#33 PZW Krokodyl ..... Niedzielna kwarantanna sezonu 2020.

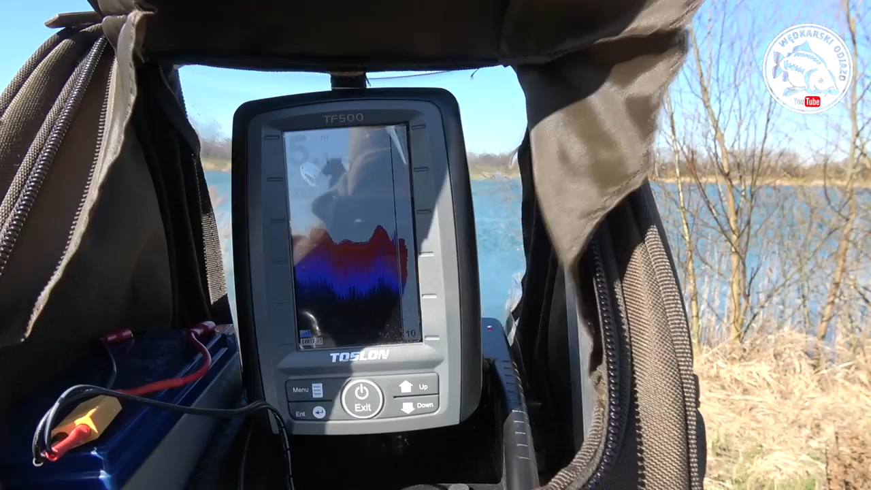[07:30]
Spadki, górki, jeszcze 29 metrów. Zaraz wam powiem, która godzina, bo wywiozłem jeden zestaw, no ale robiłem drugi,
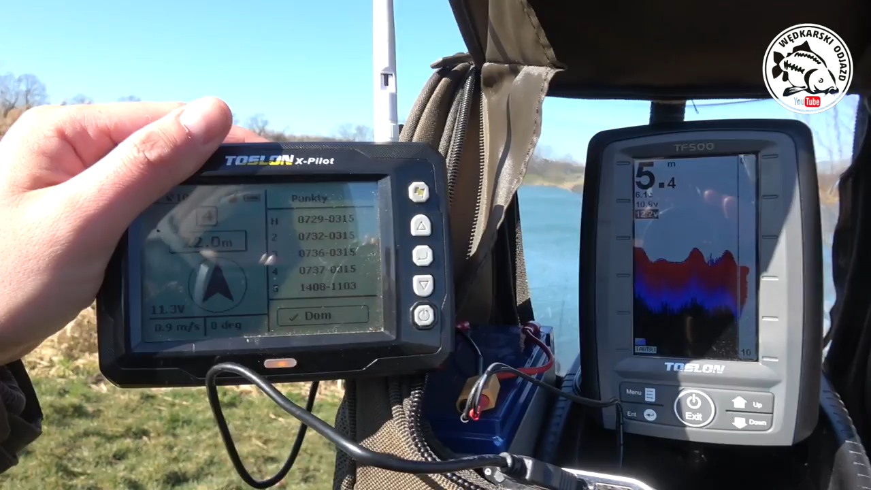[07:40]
On screen: depth 5.4 m
przygotowywałem wszystko i przez to, że była ryba, nawet nie mogłem tego wywieźć.
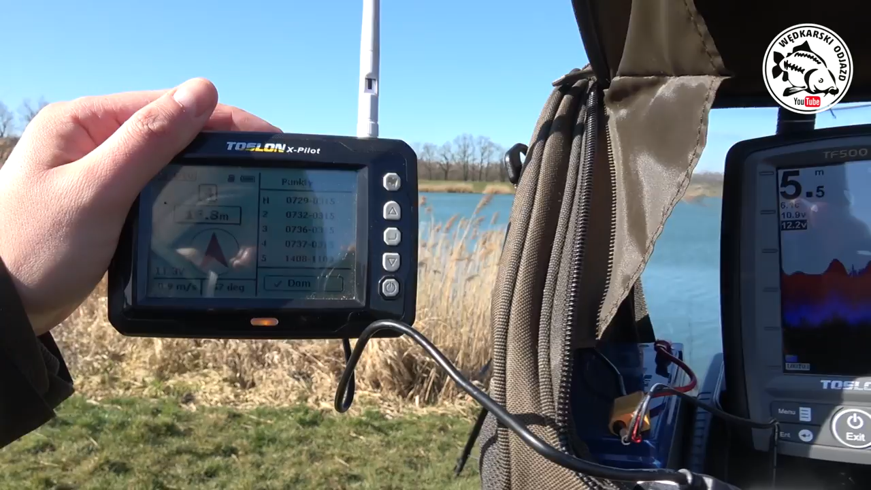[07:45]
15 metrów jeszcze zostało. O, jakaś ryba się pojawiła. 8 metrów. Następna, zobaczcie.
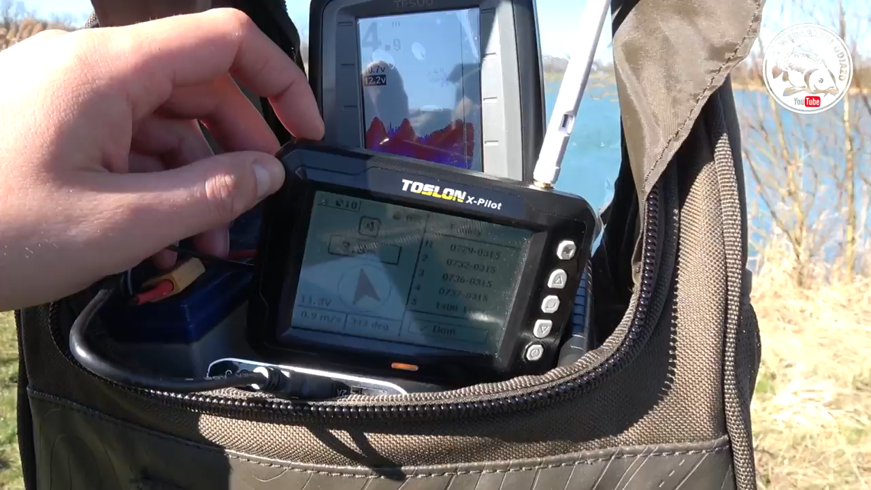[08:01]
4 metry, 3. Dotarłem do celu. Zrzucimy.